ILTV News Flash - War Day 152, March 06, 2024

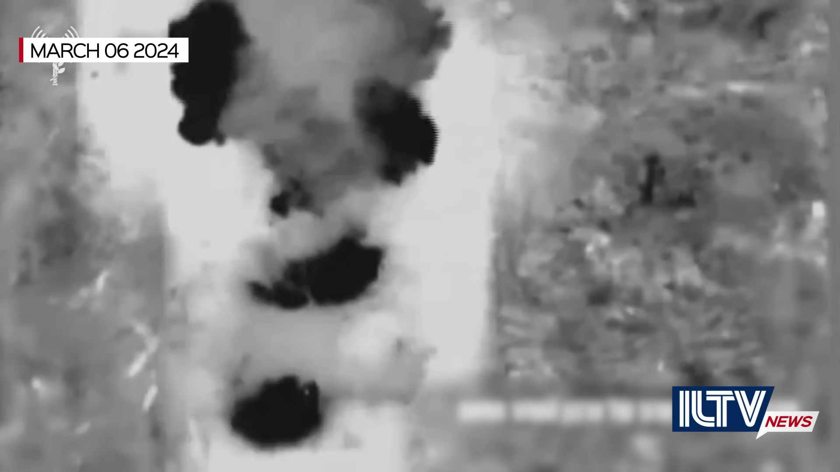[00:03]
Gaza war day 152 and across Gaza the Israeli Air Force carried out strikes against more than 50 Hamas targets over the past day.